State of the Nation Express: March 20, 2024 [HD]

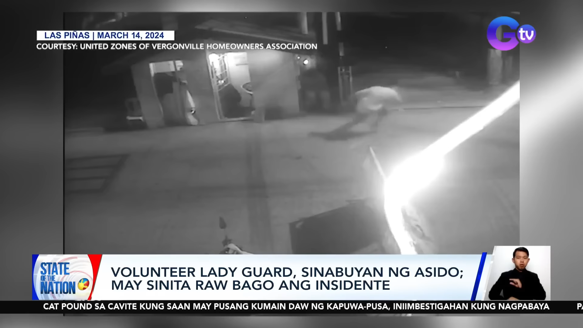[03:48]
Tumakbo ang lalaki habang napatalon ang babae habang hawak ang mata.
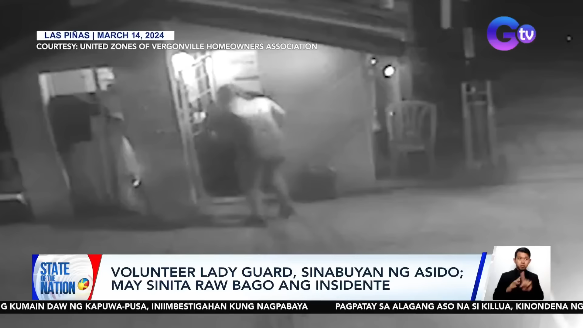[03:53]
Asido pala ang sinaboy sa kanya. Volunteer lady guard ang biktimang si Sarah Jane Sanuse.